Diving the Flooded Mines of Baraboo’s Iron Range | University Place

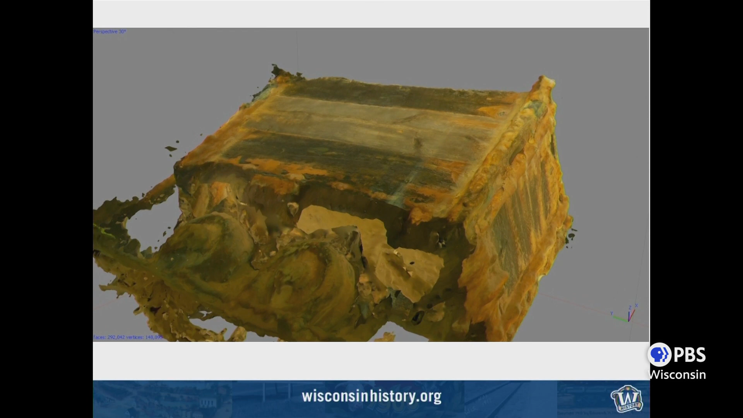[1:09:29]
So this is at a weird angle just so that you can get a full perspective of the ore cart.
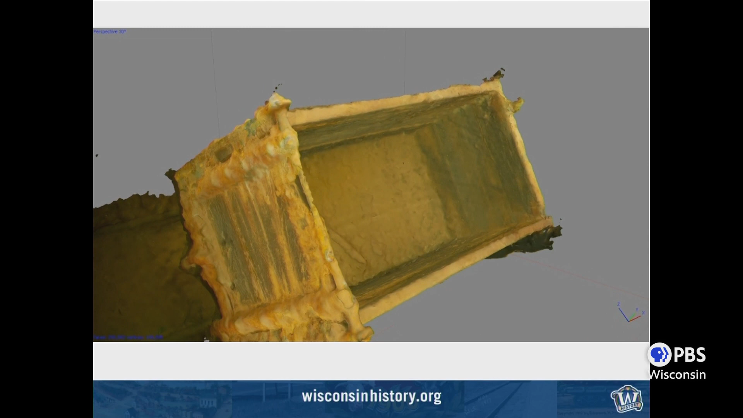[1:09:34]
But you can see it's pretty nice.
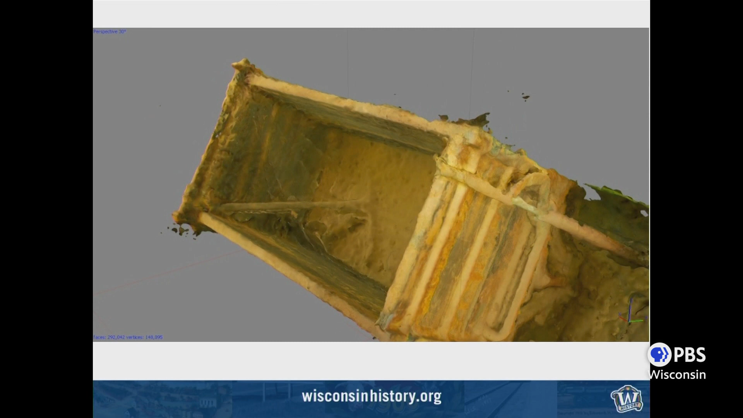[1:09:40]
There's a couple little errors in the model, but you can't see the wheels on the one side.
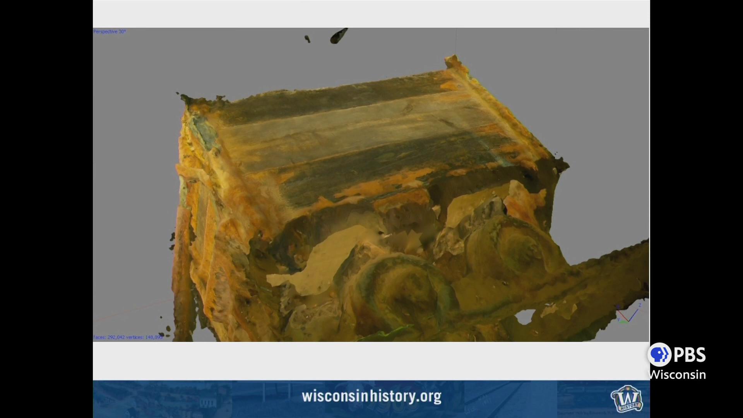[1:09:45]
It was too close to the pump, but it gives you a pretty good idea of what
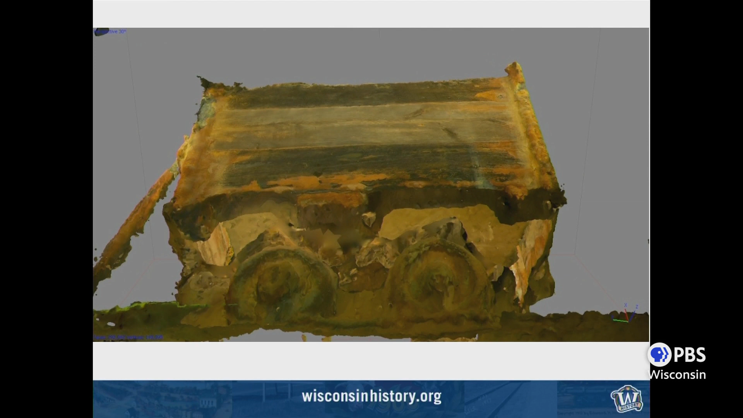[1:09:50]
that ore cart looks like. And we were also able to create this model of the post drill.
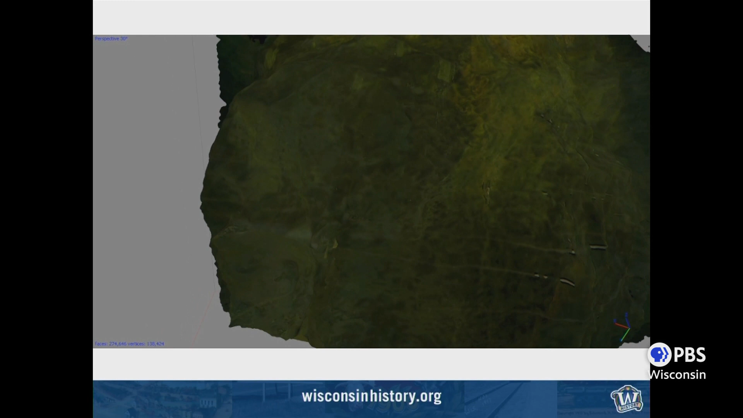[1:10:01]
If you look, the program extrapolated the boreholes out on the back side of the image, which is kind of interesting.
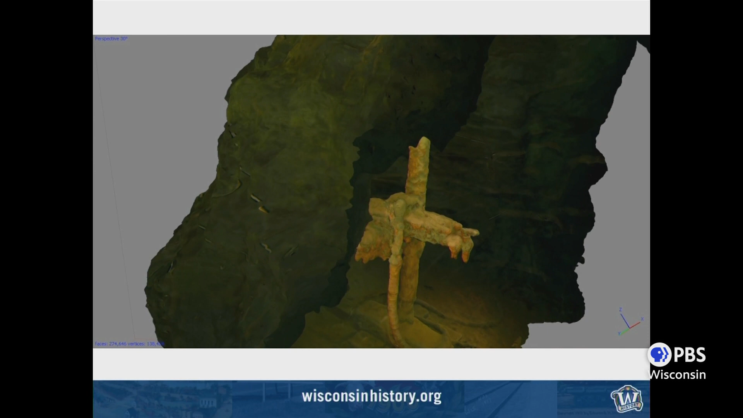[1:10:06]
And you can see the post drill here set up and working.
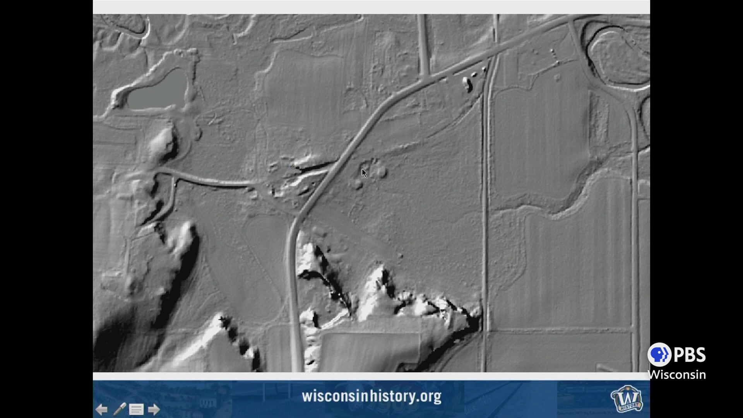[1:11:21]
because we see here is that rail cut for the Illinois, and you can see where it came then across the road and connected with the Captain Roberts. Here's the shaft for the Captain Roberts, which exists, and the stream which comes out of it as it's flowing into the wetland.